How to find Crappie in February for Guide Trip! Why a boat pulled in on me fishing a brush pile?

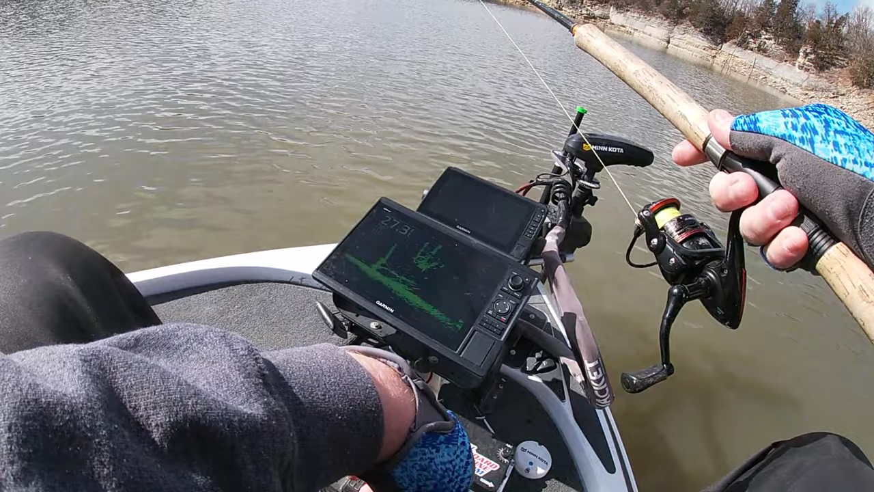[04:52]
just kind of let it float in there and see what they do there's one right there he popped it if you all saw that that's a little better fish yeah that's a better fish right there yeah look at that one biggest one of the day right there